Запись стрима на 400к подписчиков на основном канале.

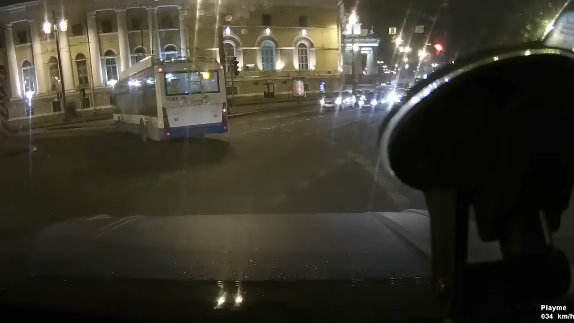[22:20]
Блин, мы за троллем присели. Тролль у нас не спешит обычно. Тролль — это троллейбус на питерском жаргоне. На моем, вернее, жаргоне, даже не на питерском. Обойдем его. И мы уже почти подъехали на стрелку. Сейчас, наверное, стримчанский-то и рубанется.
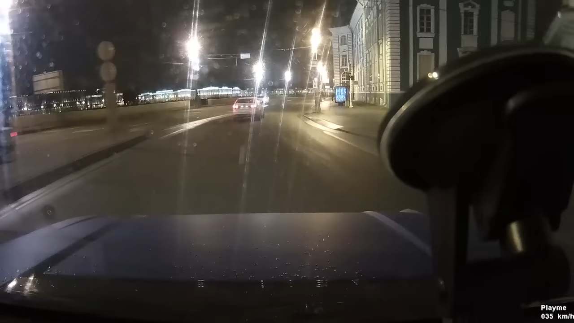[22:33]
Какое-то время я еще проведу. И начнется сама сходочка. Ну, сходочка, я думаю, будет не быстрая, ребятушки. 22:59 у меня на часах. Я даже вовремя приехал на сходку. Какой космос.
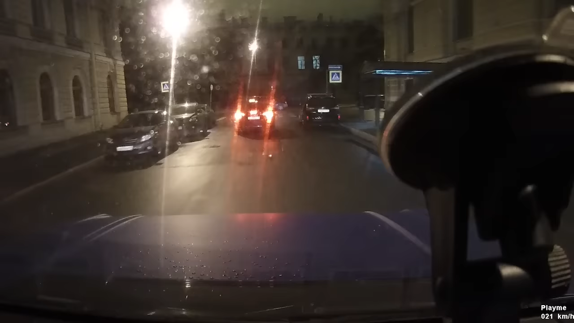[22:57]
Это мы с Саней, когда ехали с Владивостока. Ну что, Сань, наверное, сегодня опять никто не придет. И мы все ждали, что никто не придет. Так, так, так, так, так, так, так, так, так. Что-то там все запарковано тачками.